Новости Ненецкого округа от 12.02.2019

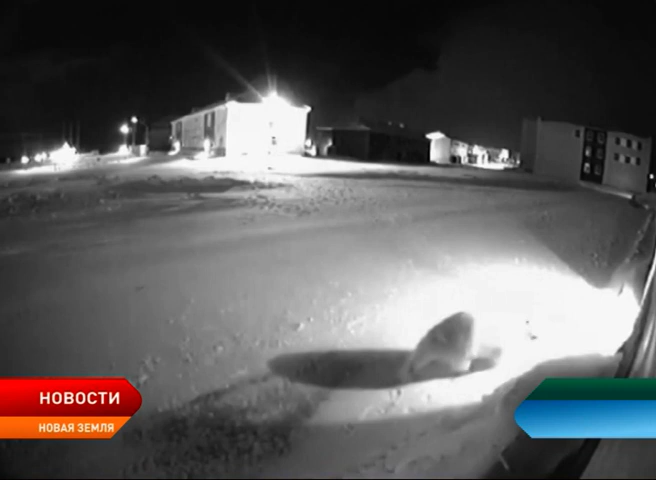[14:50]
Напомню, в субботу власти городского округа «Новая земля» ввели режим чрезвычайной ситуации из-за массового нашествия белых медведей. По словам представителей администрации, в районе поселка Белушья-Губа зафиксировали наличие 52 медведей, заходящих на его территорию, а постоянно там находятся от 6 до 10 животных.